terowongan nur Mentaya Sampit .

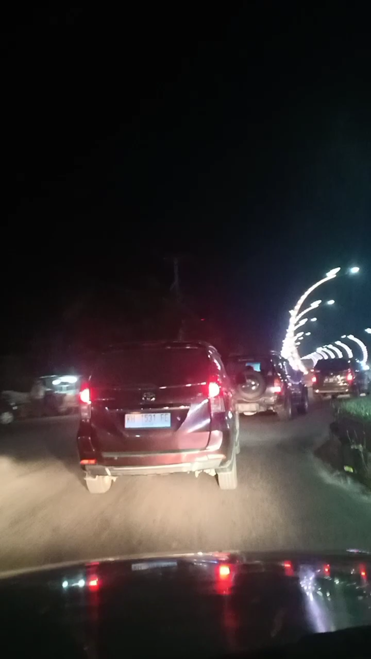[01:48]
Begitu rame. Aku sebenarnya susah nyetik seperti ini, tidak maju.
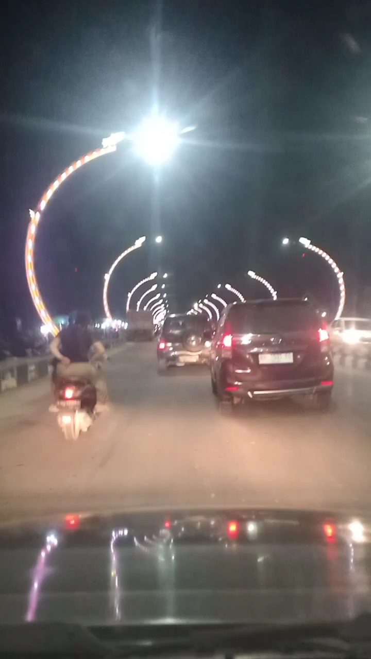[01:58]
Oh ya, tuh orang-orang masih di trotoar kayak gini seperti biasa, dan ternyata masih rame, teman-teman. Masih rame.
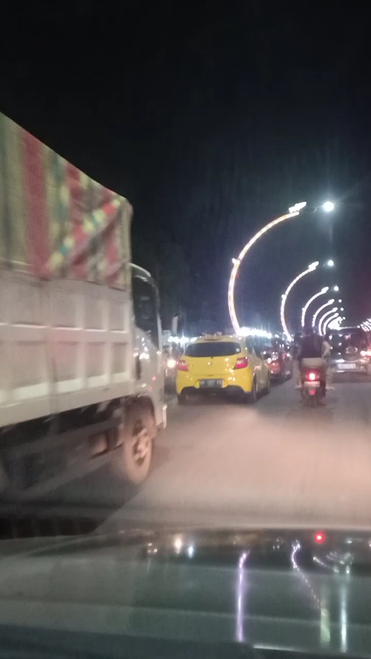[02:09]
Masih ada rezeki lah buat mereka itu.
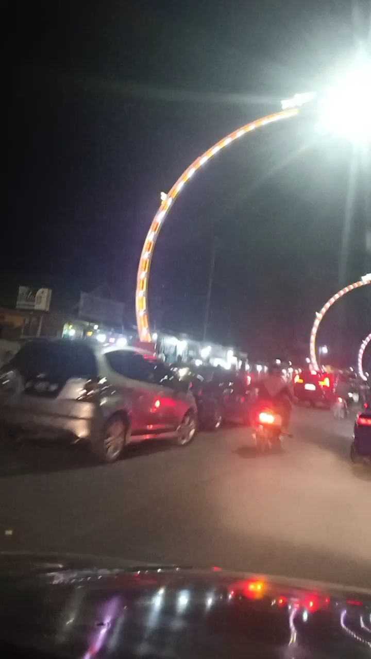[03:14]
Ini dulu waktu peresmian ramai banget, ternyata ini juga masih ramai. Ya alhamdulillah buat para pedagang, alhamdulillah masih ada pembeli kalau malam minggu, setidaknya masih punya harapan untuk tetap semangat berjualan. Tapi kita kalau nggak hujan sih enak ya, kita makan-makannya di sini di trotoar sini. Kalau hujan yang kasihan, terus